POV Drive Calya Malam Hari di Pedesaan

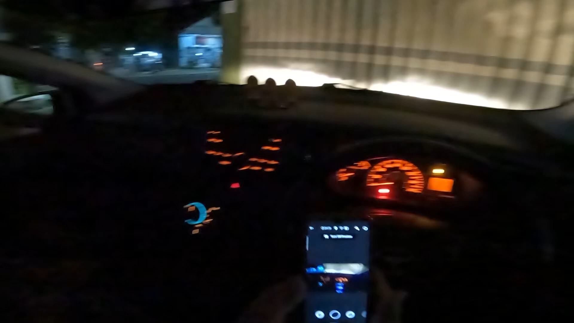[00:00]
Oke Guys, Bismillahirrahmanirrahim, kita mulai POV driving lagi dengan calaya malam hari.
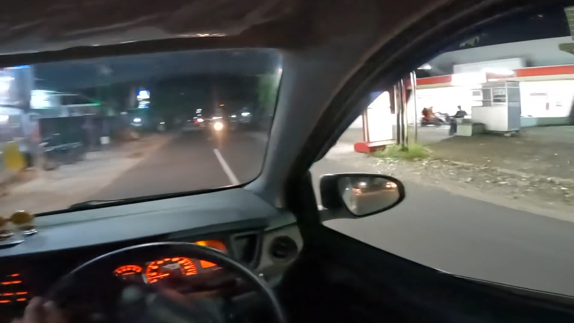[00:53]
Di daerah Kecamatan Bonsari, habis isyak. jarang-jarang saya di daerah Sili kalau lebih setrawe ini tadi ada keperluan yang sangat emergency gitu guys yang kemarin minta poff driving malam
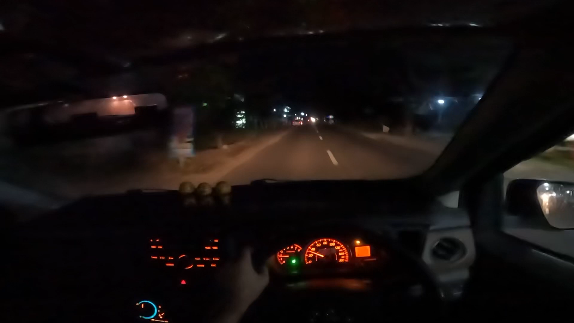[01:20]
di pedesaan ya ini agak agak desa, agak kuta kecamatan, oh ya ini kan pedesaan ini belok kanan ini, kita ke pedesaan
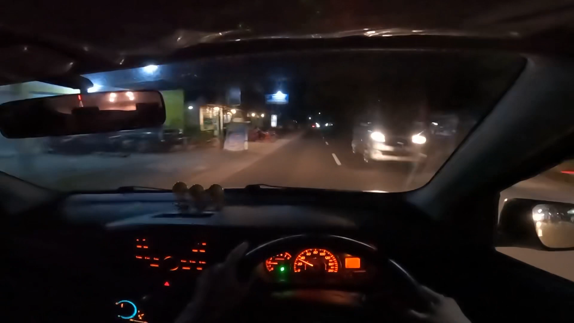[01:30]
arah arah pulang ini pedesaan gak apa-apa
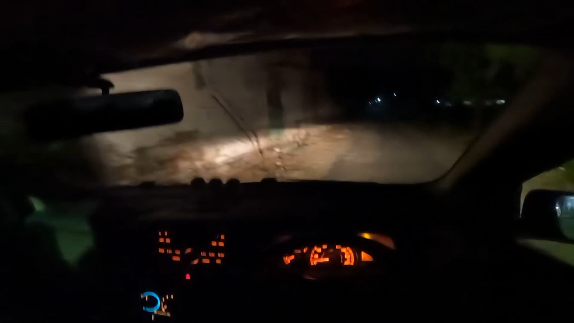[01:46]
nah ini permintaan kemarin poff driving malam hari, di pegunungan minta sebenarnya, tapi disini jauh dari pegunungan adanya ya di pedesaan gini aja ya pegunungan ada tapi agak agak jauh ini sama aja di pedesaan gunungannya jauh ini jauh ini jauh ini jauh lebih jauh tapi ini ini tanpa kunungan di gunung tidak
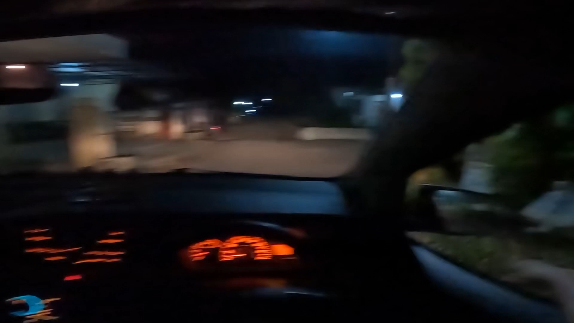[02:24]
tapi kan saya tidak mau puasa-puasa tapi enaknya tetap pagi hari atau siang hari pokoknya enak waktu cahayanya bagus sehingga kelihatan kalau kayak gini ini kan penerangannya kurang
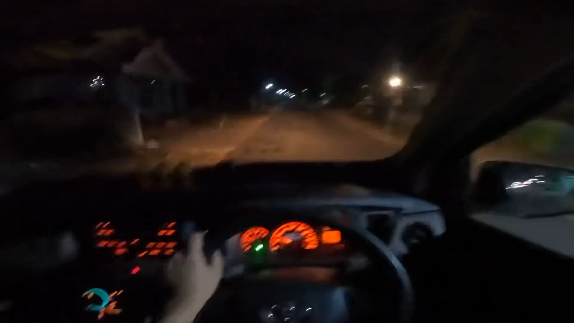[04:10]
secerah di kota tapi lumayan buat pop driving sudah kelihatan ini disesai saya kayaknya masih belum kayaknya dulu pernah sudah hampir semua dulu kok sekarang kok malah merosot ya mungkin karena covid lah
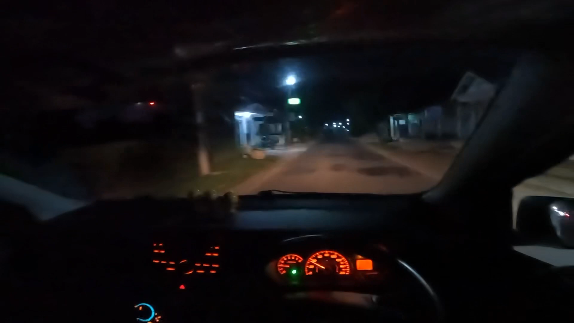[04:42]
ya sebagian sudah ada sih desa saya kayak gini namun belum merata belum merata semua sini sudah kompak ini kanan kiri coba kita lihat desa saya nanti saya agak lupa seingat saya masih belum merata
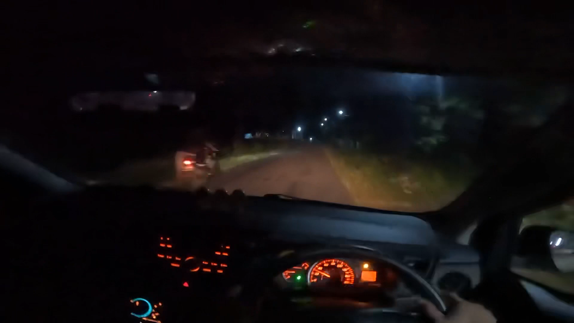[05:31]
ada sana nah ini sudah masuk desa saya